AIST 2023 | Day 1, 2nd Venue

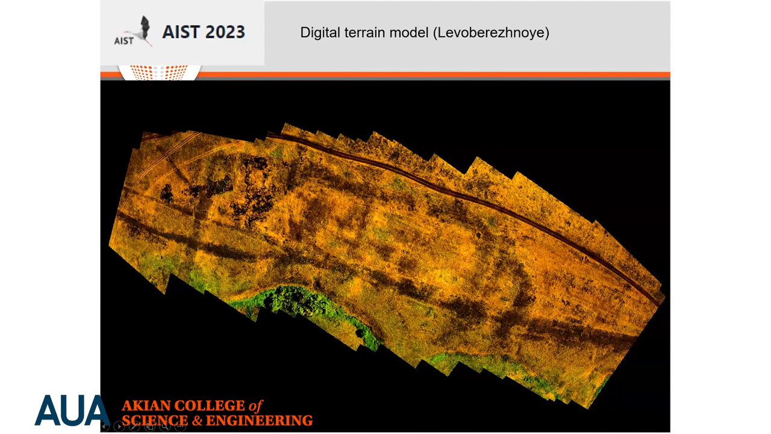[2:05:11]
которые получаются при съемке с беспилотника, то вот они выглядят каким-то таким образом.